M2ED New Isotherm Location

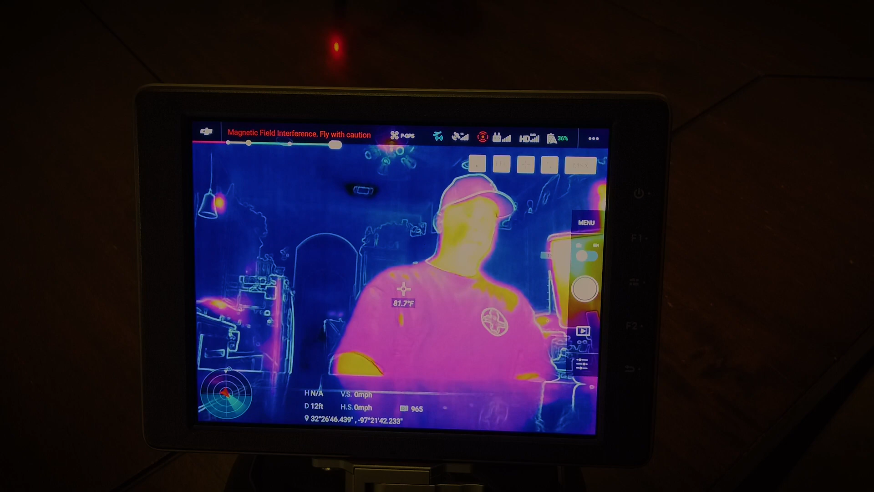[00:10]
Hey, Garrett Bril here. Just a little short helper video on the Mavic 2 Enterprise Duel and where did Isotherm go. There's been a lot of questions lately, hey Garrett, where's the Isotherm, I can't find it anymore. Well, they moved it on us, so let me explain. It used to be over here in this menu, you know, you've got your camera, video, stills video, and then you have your other settings. It was over here with all of your other thermal settings.
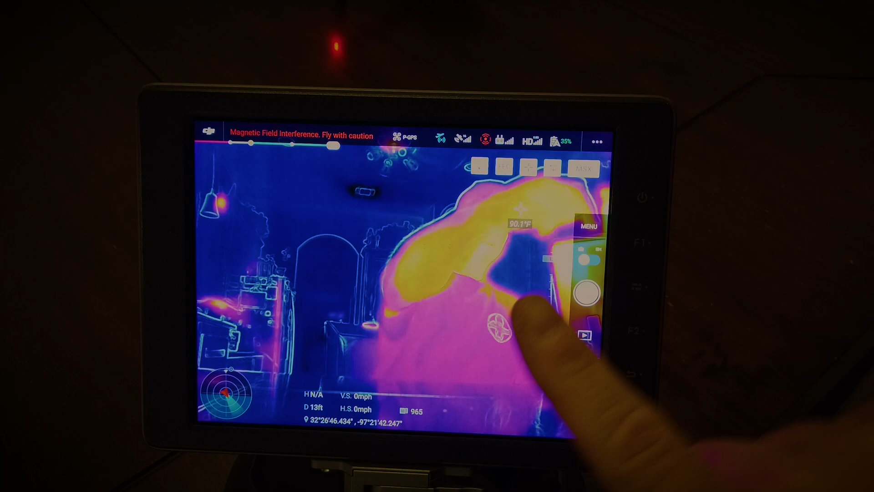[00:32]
Let me show you, they've moved it now, if you, this little thermometer icon, if you touch that, you'll get this menu down here on the bottom. Now, none of these are labeled, so it's kind of tribal knowledge at this point, but I'll kind of go over them real quick on what it's for. Over here on the right, far bottom right,
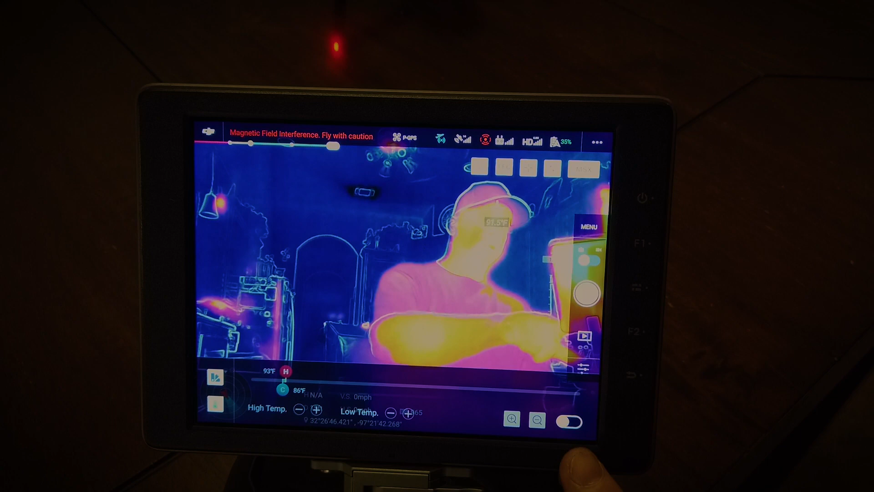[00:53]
is to turn on and off Isotherm, and when you turn it on, it changes your color palettes, which this is your color palette button over here.
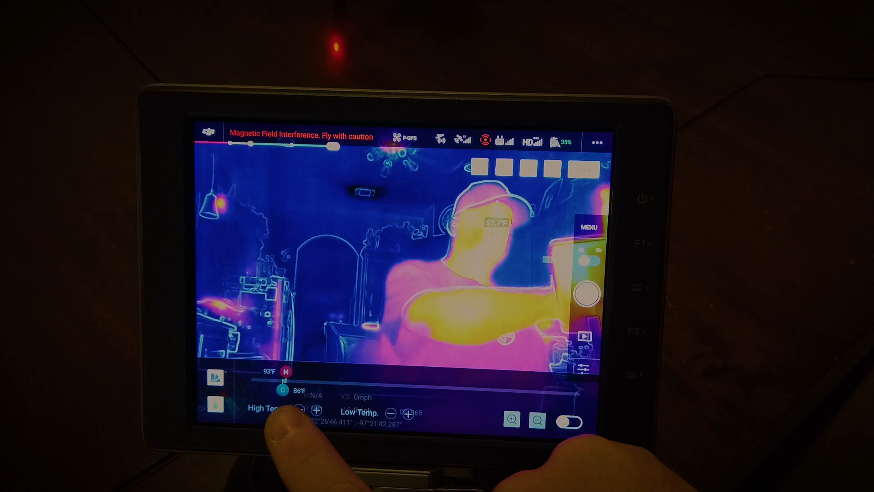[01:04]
Okay, of course, these are your fine adjustments, then you have your rapid adjustment with your slider here to come across for your high and low. Just go ahead and turn on Isotherm. And as you see, I'm now Isothermed everything in the background that's not within that defined temperature range. I have the range from 86 degrees Fahrenheit to 93 degrees Fahrenheit,
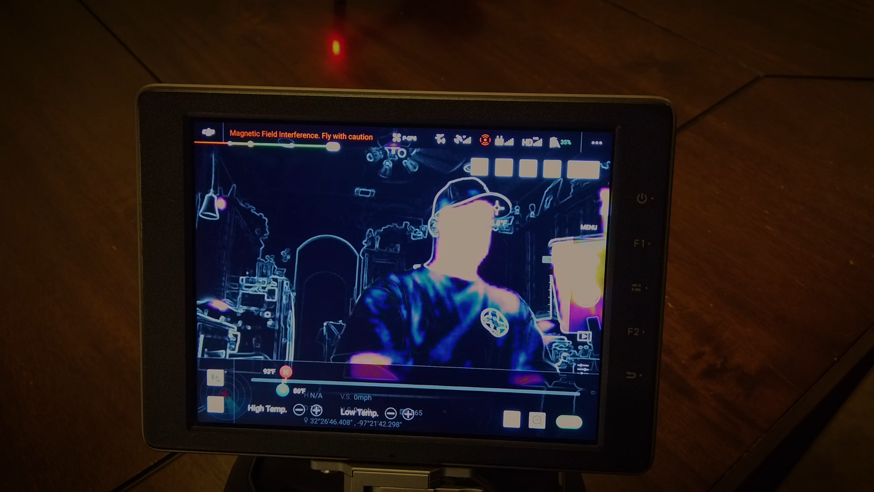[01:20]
and that's what it's metering at.
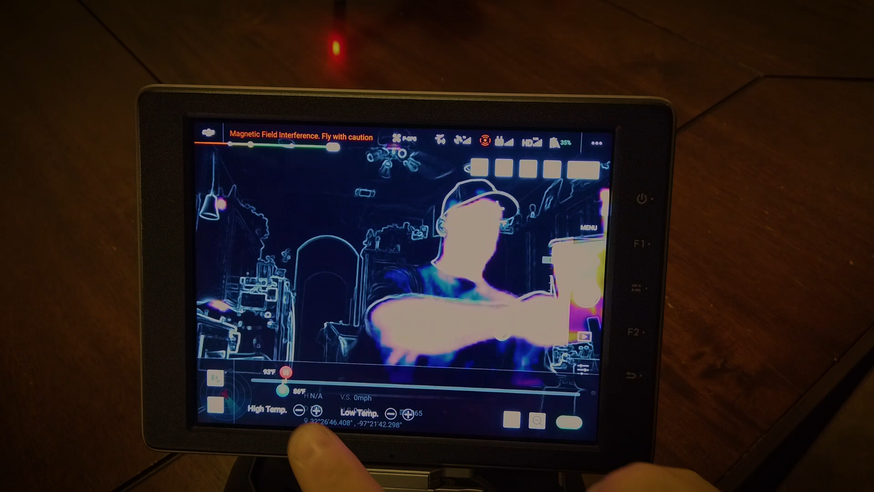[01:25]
Of course, I can adjust that, one, two, and now I'm going to get a lot more stuff that's in the house.
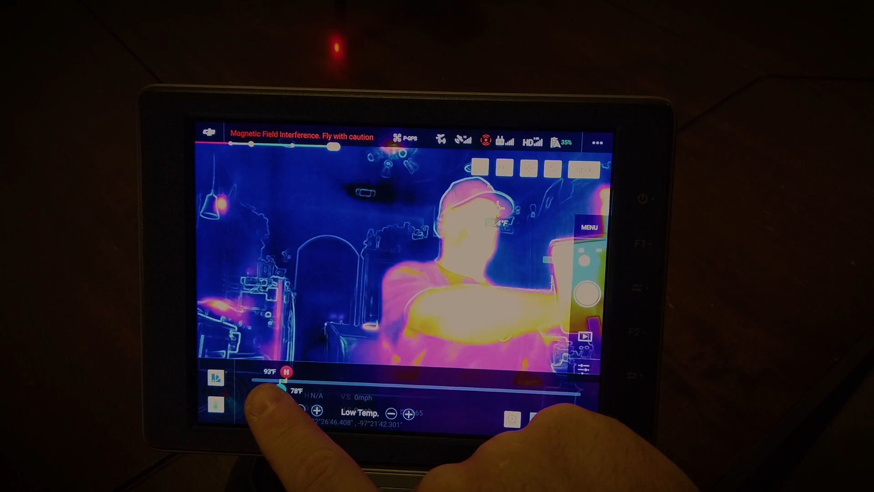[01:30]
And I can narrow it down to just my face if I need to, or whatever I need to do, okay? So this is going to be there. Your fine adjustment, of course, is going to be these little touch buttons here. And, um, let me see, let me put that back down a little bit.